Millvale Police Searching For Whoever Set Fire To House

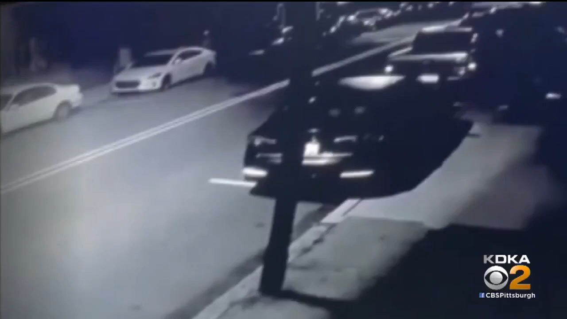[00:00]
Police in Millvale are looking for whoever set fire to a house early this morning. Police say surveillance videos show someone spray-painting the front steps at a house on North Avenue and then throwing a brick through a window.